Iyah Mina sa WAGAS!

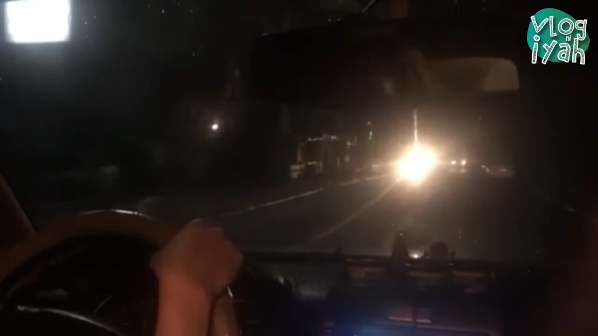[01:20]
Ayan, wala naman traffic kasi morning na. So, ang call time ko kasi it's 5. Pero, kita nyo naman, umaga-umaga, walang traffic, dire-diretso lang. So, magandang klima, walang ulan. So, i-bless tayo ni Lord na magandang biyahe. Malapit na naman yung location, pero syempre, mas maganda na yung safe. Kaya, ito na.